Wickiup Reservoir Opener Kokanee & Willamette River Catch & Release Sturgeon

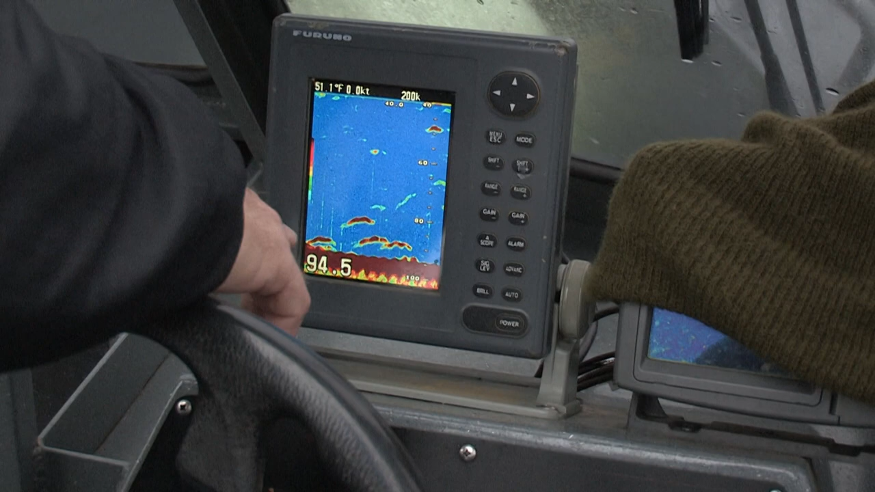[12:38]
On screen: water 51.1°F
The arches right here, these are all sturgeon down here. What I'm looking for on my particular fish finder is not how long they are, it's how thick they are.